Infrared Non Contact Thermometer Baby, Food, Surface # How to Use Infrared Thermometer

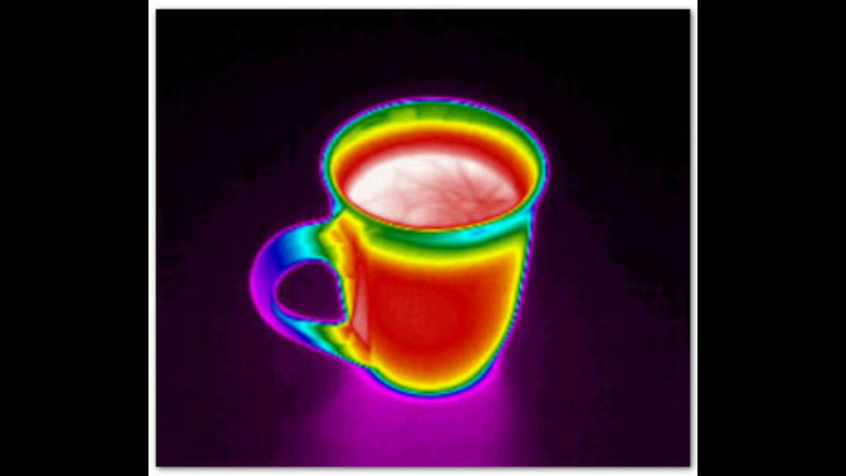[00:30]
mug emitting the rays and the human body emitting the infrared rays so what
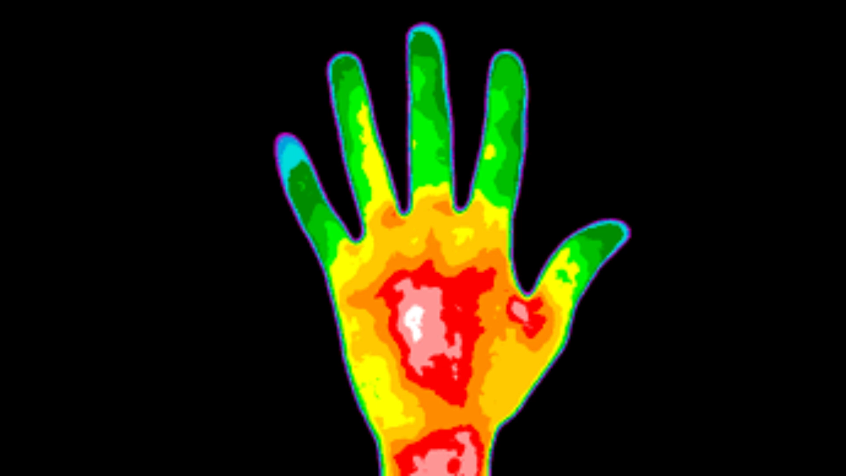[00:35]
this device does is this detects the infrared rays emitted by the object and
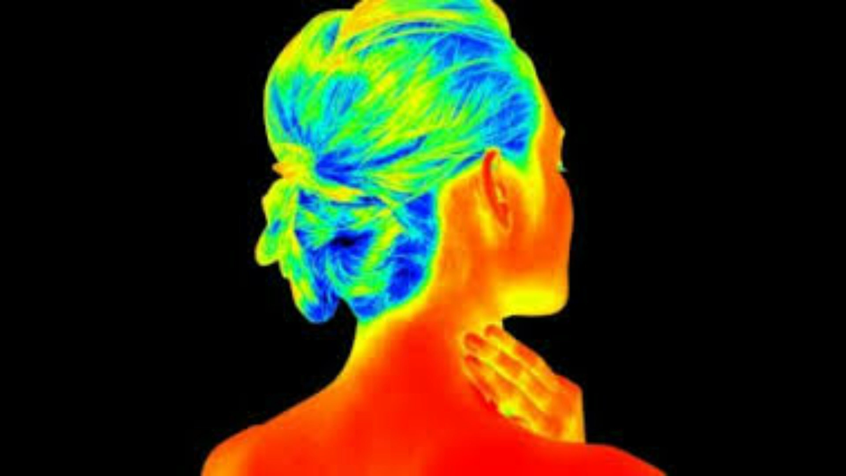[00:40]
converts it into an electrical signal and display it digitally now we are unboxing the device